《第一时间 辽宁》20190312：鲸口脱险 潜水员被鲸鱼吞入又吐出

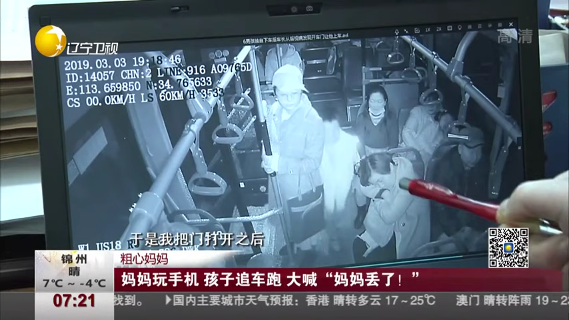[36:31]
之后小男孩上来了正在这个时候意外的事情发生了小男孩静止走到了一个正在玩手机的乘客